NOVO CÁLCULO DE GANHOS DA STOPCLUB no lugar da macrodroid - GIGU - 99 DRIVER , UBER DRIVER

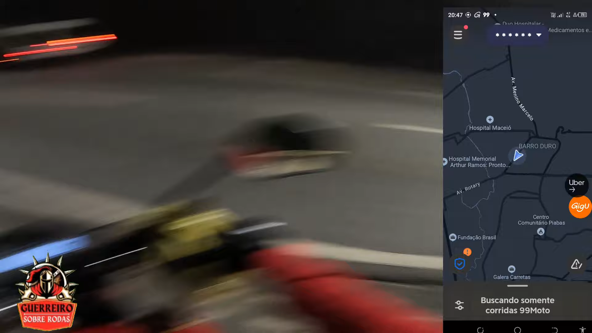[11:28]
Esperando esses carros passarem aqui E a gente pegar Seguindo descendo